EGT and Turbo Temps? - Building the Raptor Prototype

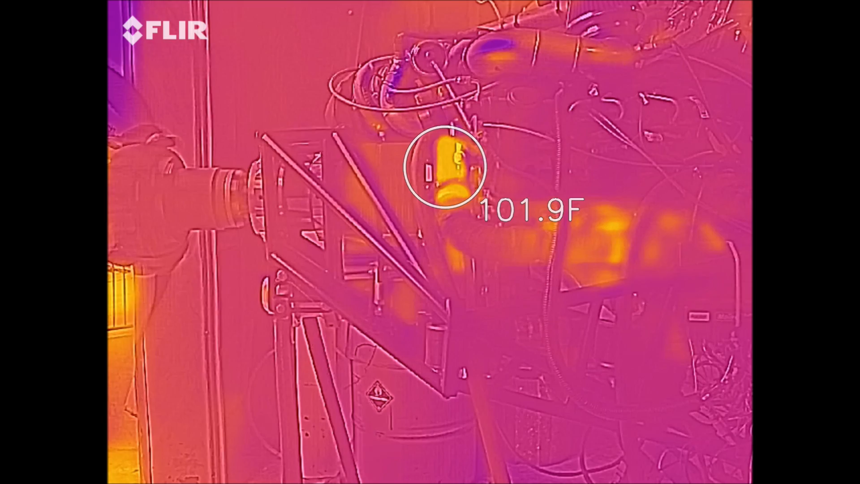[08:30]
On screen: spot 101.9°F
sort of just fired it up and it's just starting to warm up and then you'll see this time-lapse here so the only thing I changed on this run was just putting
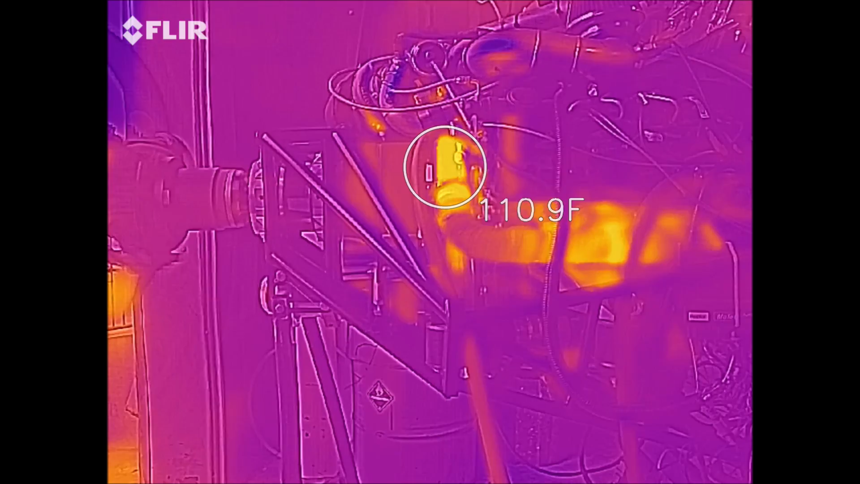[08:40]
On screen: spot 110.9°F
a little bit more pitch on the prop and I was going to run it up a little bit harder put a little bit more fuel in there and just see where the temps got to
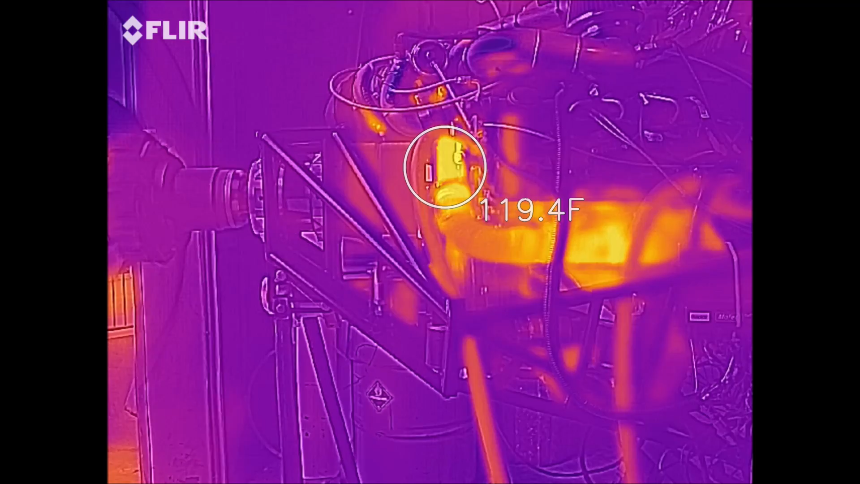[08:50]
On screen: spot 119.4°F
obviously not trying to damage the engine or anything like that and I'll ask you guys in a little bit for some feedback on what you think different temperatures should be but again
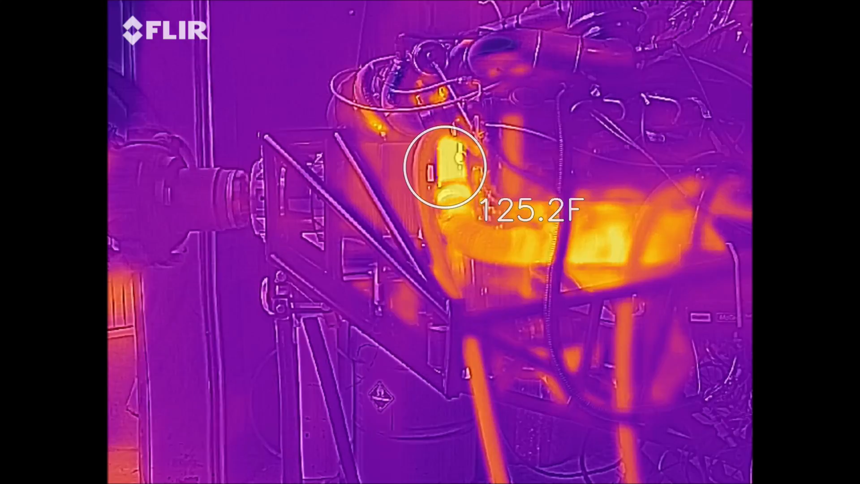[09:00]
On screen: spot 125.2°F
this is just while it's warming up right now so you can see and I was repositioning the target on the camera there to try and get it right on the hottest spot there because you know I had the camera mounted on my tripod there just next to the engine and I didn't want to get sucked into the engine because I you know anchored the tripod there anyway you'll see it here
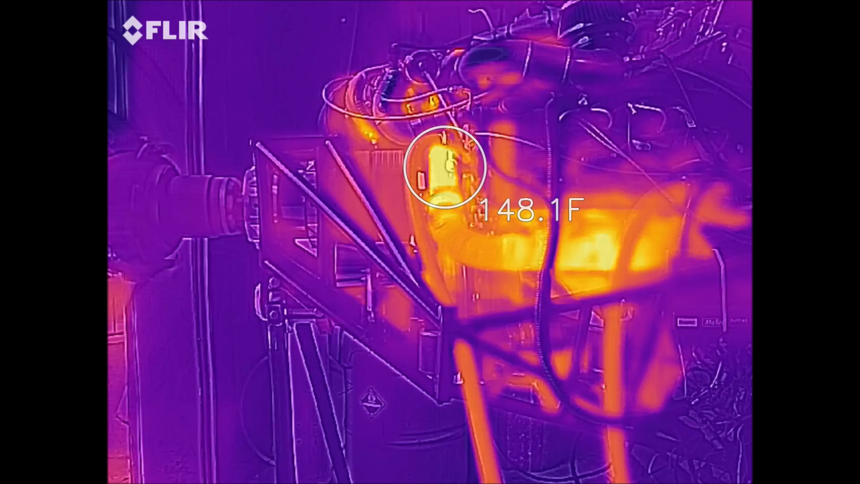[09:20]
On screen: spot 148.1°F
shortly ramp up fairly quickly when I make the power run up to sort of full power and then you can you can see where we get to but it doesn't get that hot it gets up to I think 450 degrees fahrenheit coming out of there what's interesting is you'll see that the exhaust gas temperature coming out of the turbo is like 1400
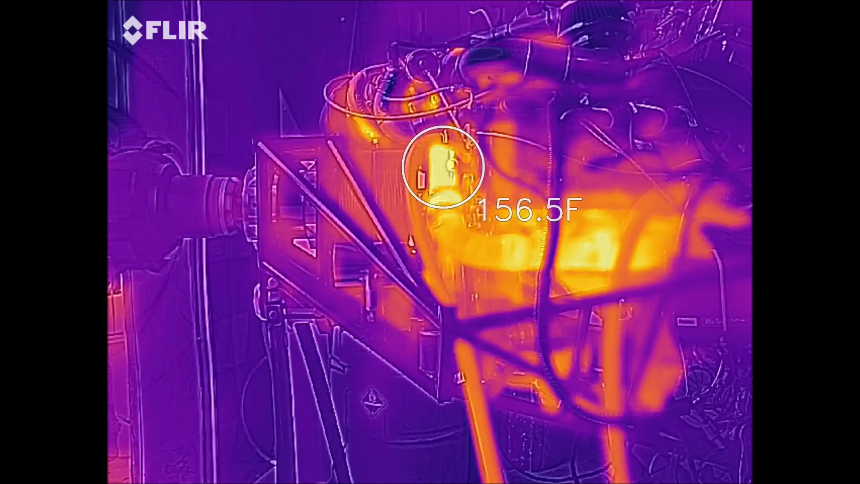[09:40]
On screen: spot 156.5°F
degrees so it's literally going up you know a thousand almost a thousand degrees more coming out of the turbo which is insane but anyway have a here we go this
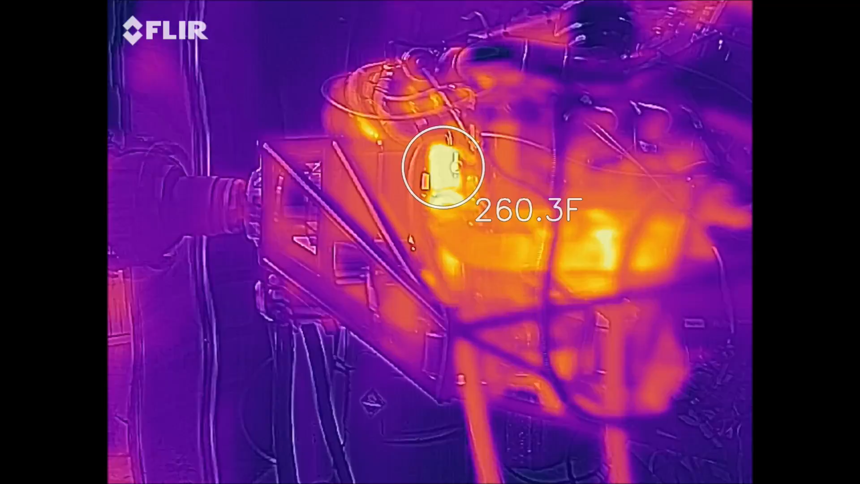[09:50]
On screen: spot 260.3°F
is where we're doing the power run now so it's going up fairly quickly and again this is still sped up but it wasn't going up that fast this is 16
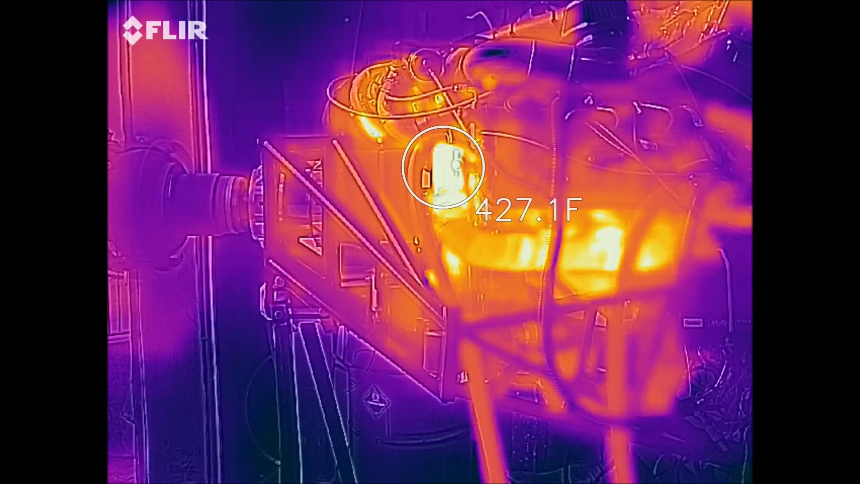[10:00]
On screen: spot 427.1°F
times or eight times normal speed I think it is eight times so there that was the power on there now it's
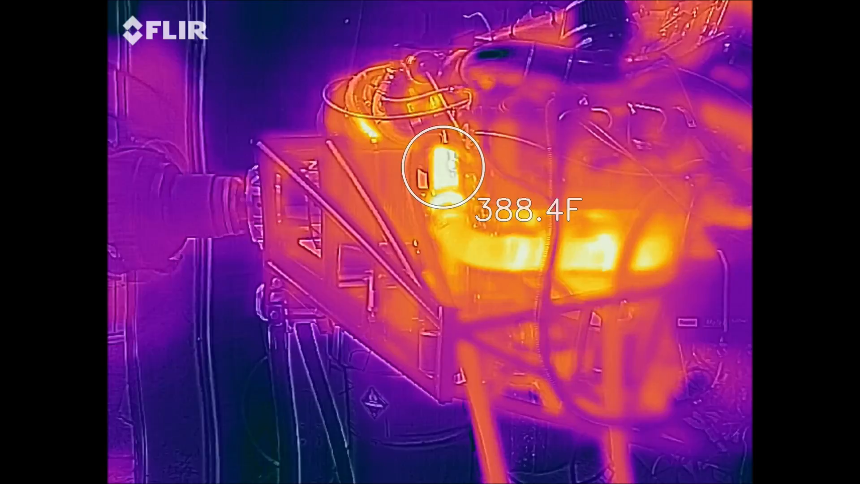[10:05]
On screen: spot 388.4°F
now I'm backing it back off again so you get the feel of what happened
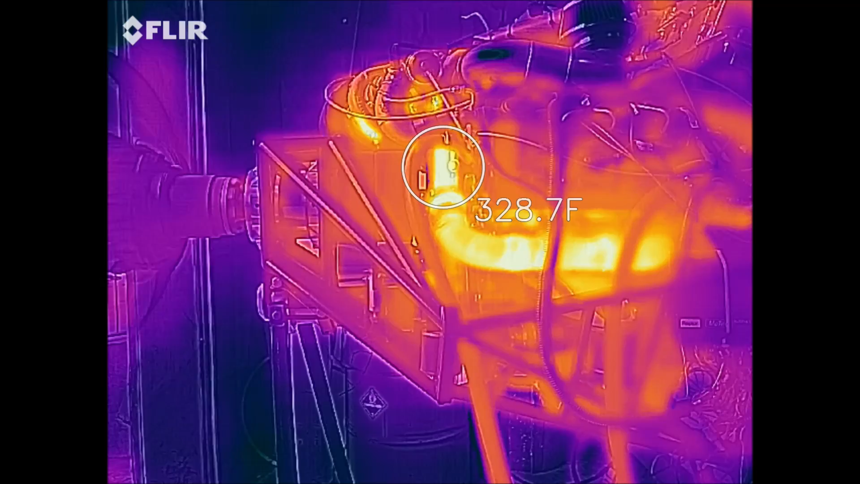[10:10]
On screen: spot 328.7°F
there and I'll show you here in a second the results of that run so we got to 450 degrees there in the Y pipe now I haven't had a chance to install any other